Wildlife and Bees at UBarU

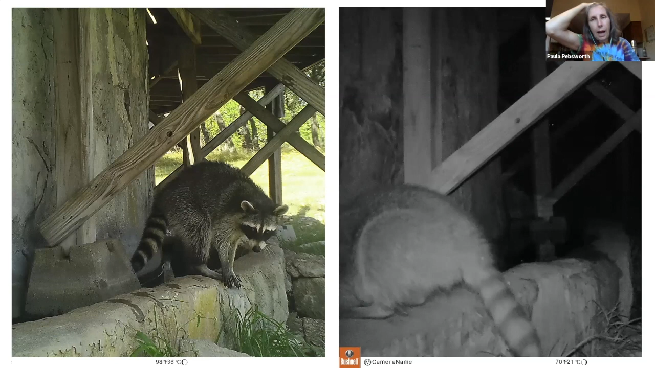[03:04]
about another third of the camera trap images were of raccoons I think we have a pretty healthy population but they also love water and I could I'd start to be begin to identify several groups that came um and we have like this is one group that came
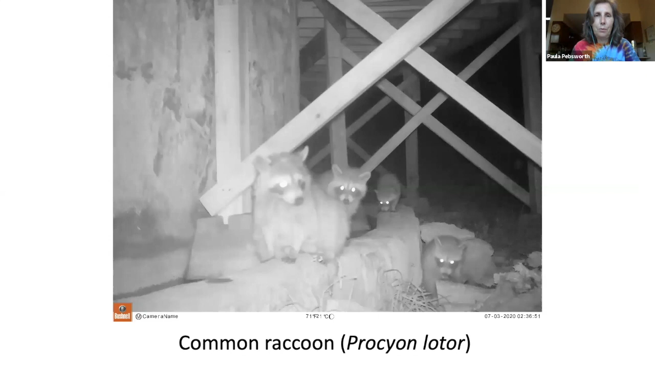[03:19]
really often it's a mama and she looks to be blinded in her right eye but she's got four little ones um raccoons usually give birth to three to four young which weigh less than a dinner fork at birth they're called kits or cubs the newborns stay with the mother for about one year before beginning life on their own
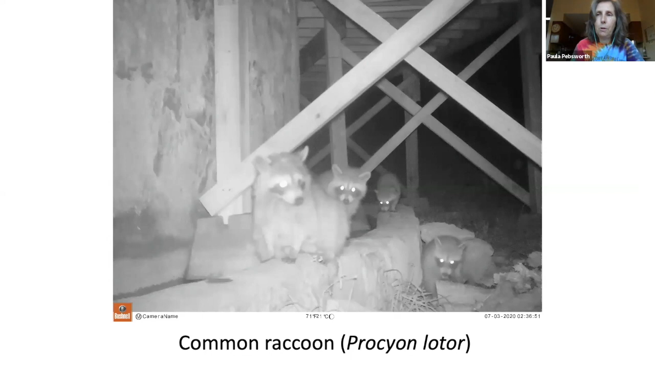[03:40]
raccoons can live for 15 years but most live five to six so if you look carefully under the trees you'll see several
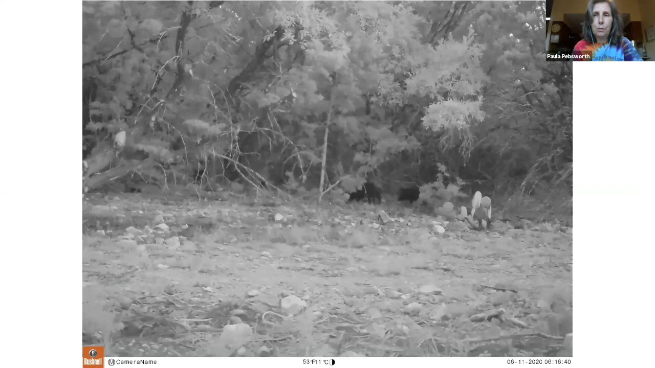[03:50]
black animals they're wild boar also known as feral hogs a recent study indicates feral hog populations in Texas number about 1.5 million feral hogs are domestic hogs that either escaped or were released for hunting purposes with each generation the hogs domestic characteristics diminish and they develop the traits needed for survival in the wild feral hogs are omnivorous
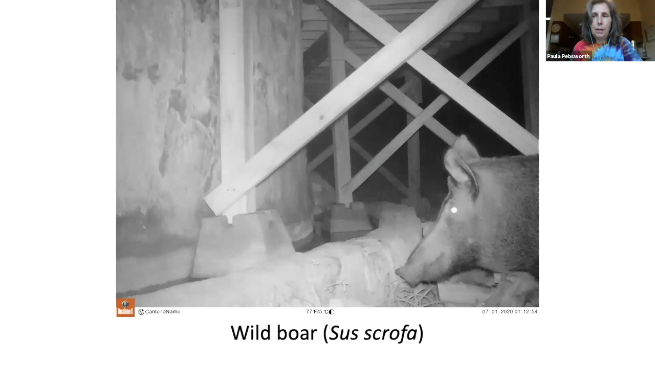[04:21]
meaning they eat both plant and animal matter and they are especially fond of acorns here is our clever gray fox